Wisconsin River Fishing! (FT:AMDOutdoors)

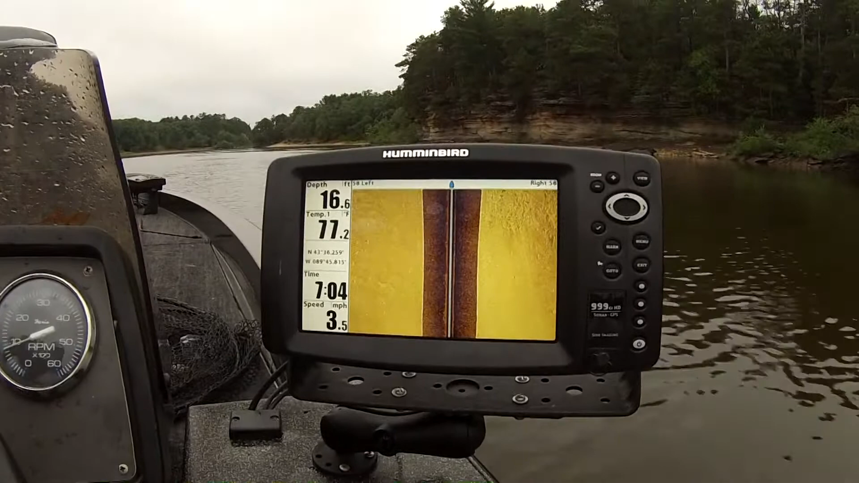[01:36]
On screen: depth 16.6 ft, speed 3.5 mph
side image most of the river see if we can pick up some nice rock bluffs pick off some fish